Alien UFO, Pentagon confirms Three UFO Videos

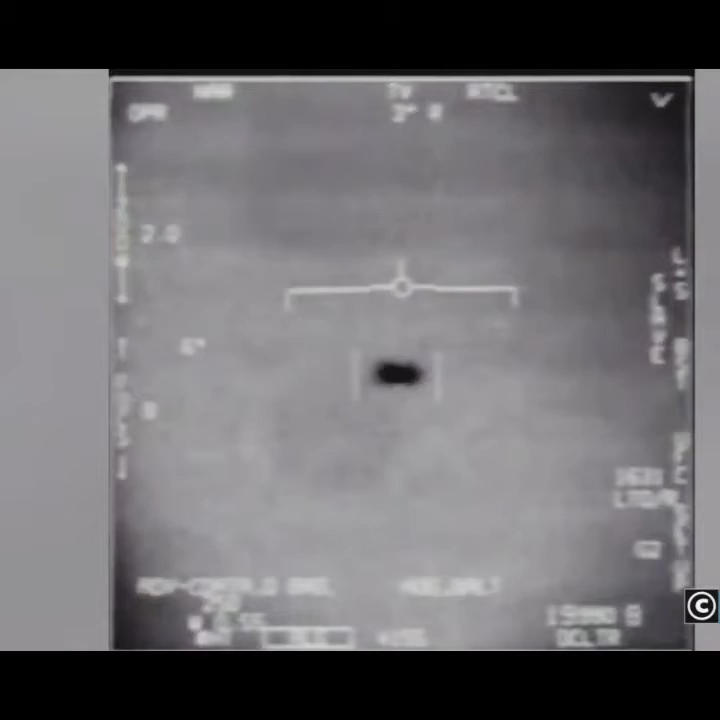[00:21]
There's a whole fleet I've overlooked on the ASA.
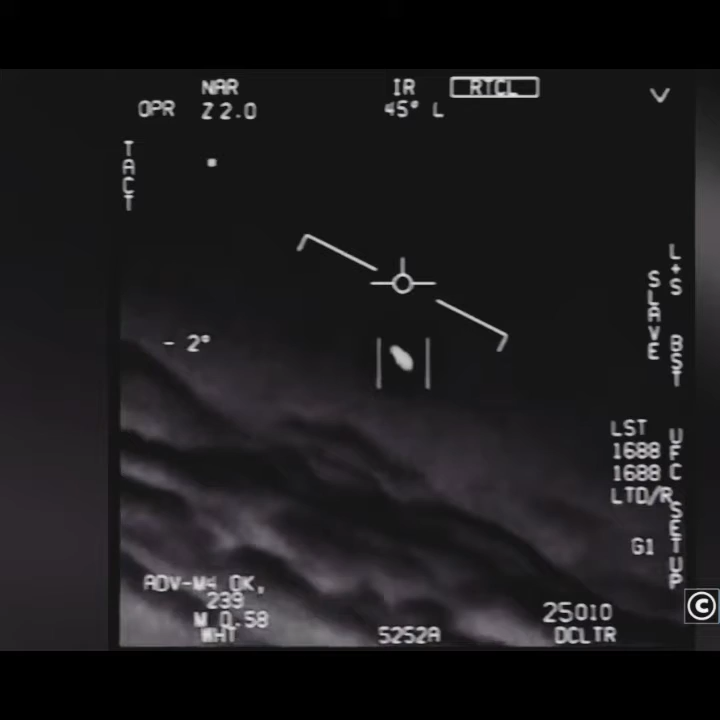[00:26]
Oh my gosh! They're all going against the wind. The wind's a hundred and twenty miles from the west. What about that thing, dude? That's not our LNS though, is it? It is LNS, dude. What is that thing? It's rotating.
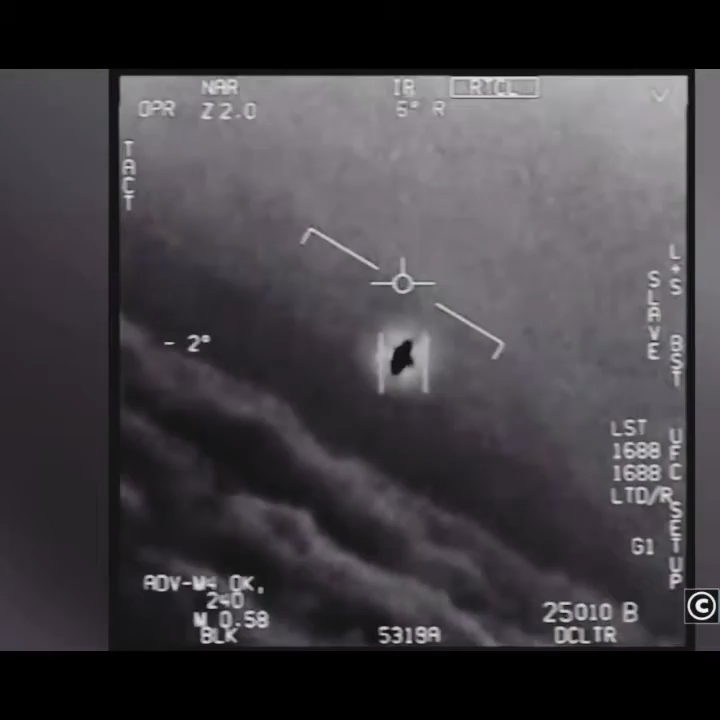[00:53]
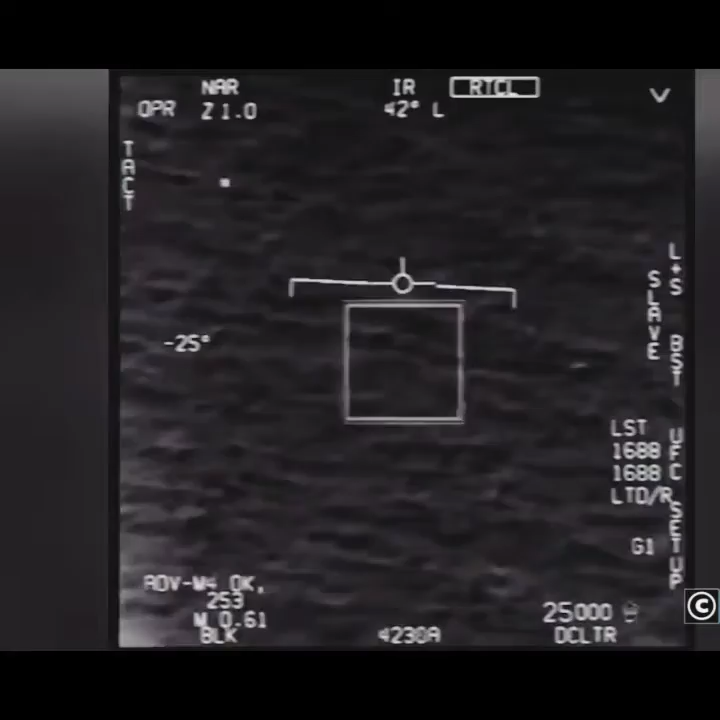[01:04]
There's a solid shooting. What is that thing? Are you able to cross-moving target? No, I took an auto-trike. Oh, okay.
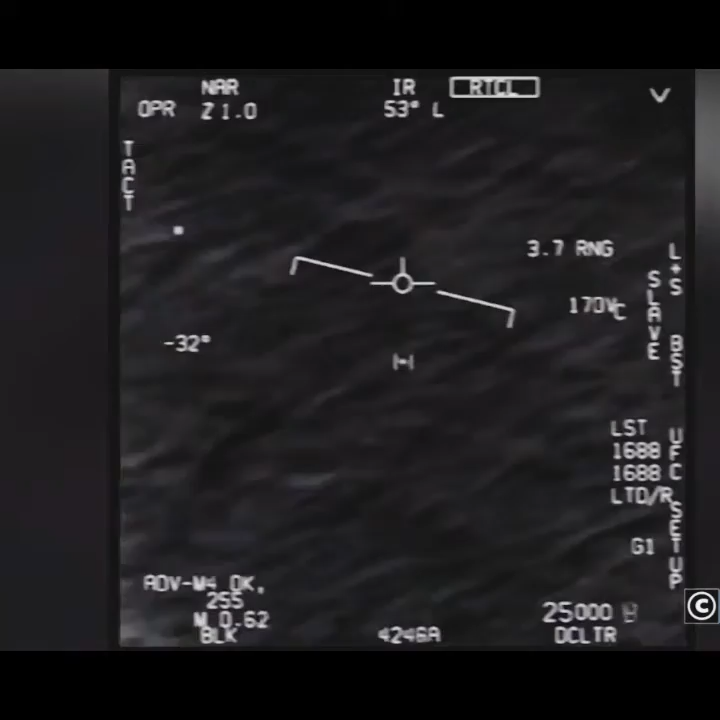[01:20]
Oh my gosh, dude. Wow, look at that thing. Look at that thing! Oh my god.